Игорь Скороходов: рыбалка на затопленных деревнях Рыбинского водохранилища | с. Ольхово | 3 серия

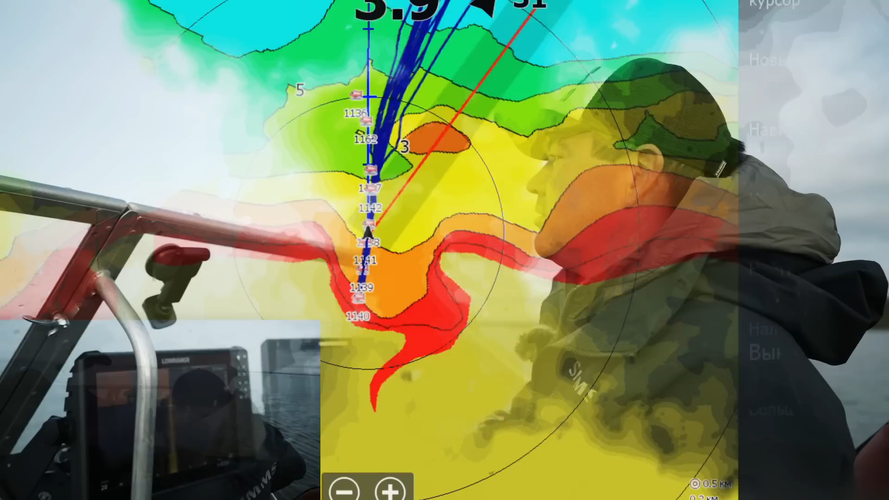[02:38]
Здесь раньше, кстати, пристань была. И сюда заезжали метеоры. Но, к сожалению, все это забросили. Никто не чистит водоемы, ни в Гаютино, ни в Мяксе. Очень мелко мы едем сантиметров 30 глубины под нами.
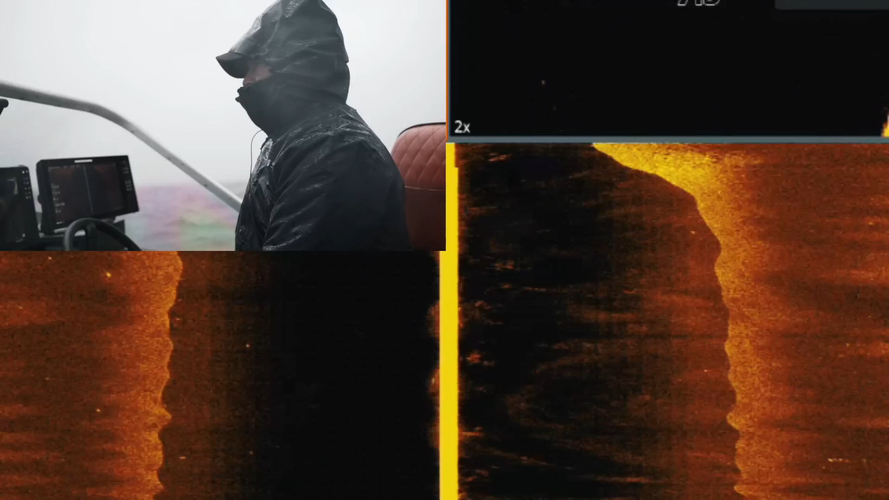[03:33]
Сейчас вы увидите на картинке, какие тут перепады, строение. Ну, не строение, а сам шлюз, естественно. Погода отвратительная. Четкой картинки не получится, конечно. Очень качает, волна большая. Но рыба здесь почти всегда тусуется. Хотелось бы даже попробовать. Похоже, судаки тут. И в количестве. Вот такие развалины. Здесь идет, видимо, какое-то выкопано искусственно.
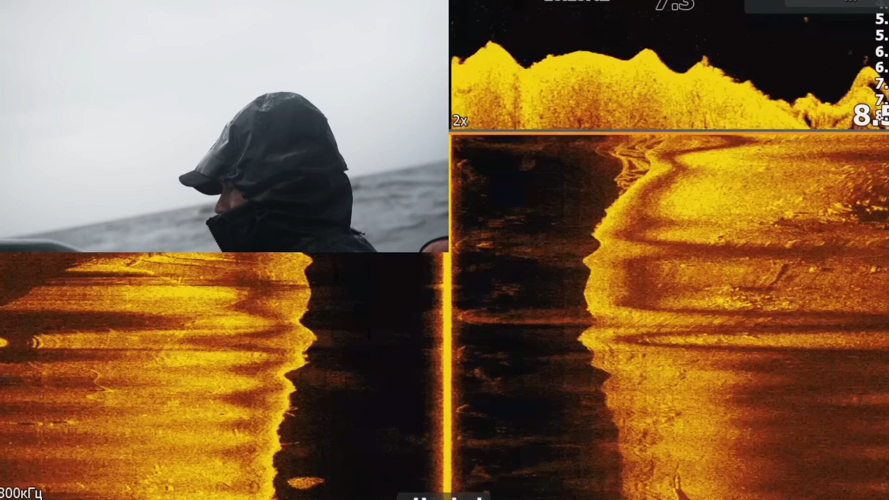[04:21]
В общем, перспективное место для ловли. Но желательно с паноптиксом, потому что без паноптикса, скорее всего, все по зацепляете, все поотрываете. Я думаю, что вот на этом шлюзе, да, видите его, как он на мост похож немножко. Наверное, там уже и так, как на витрине в магазине, приманки висят.
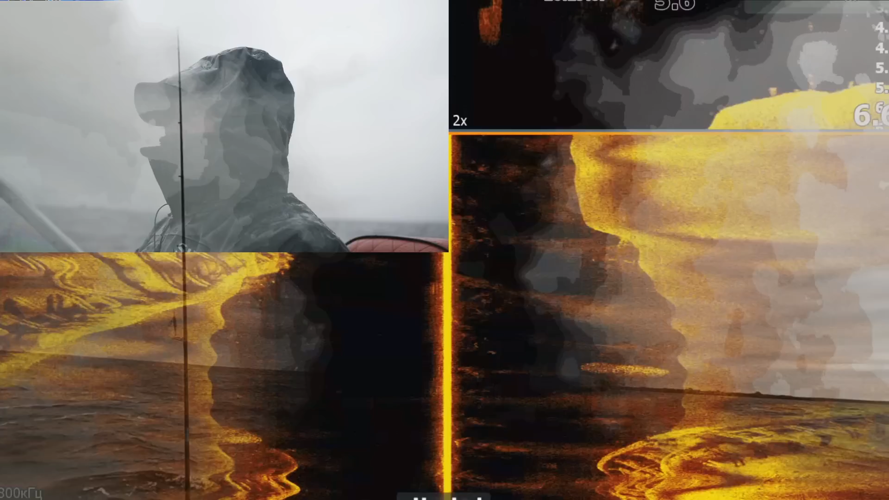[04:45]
На подъезде к острову, к нашему, который мы должны исследовать, увидели котелок.
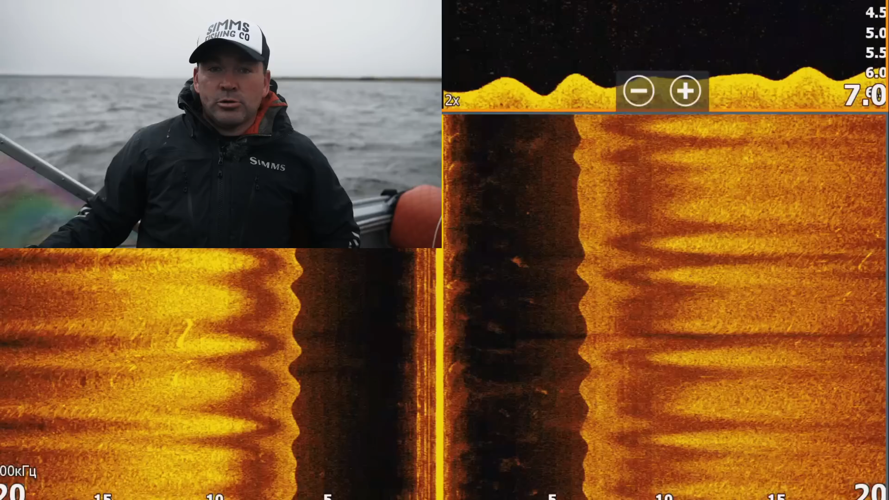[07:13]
рыба есть вокруг острова неподалеку от острова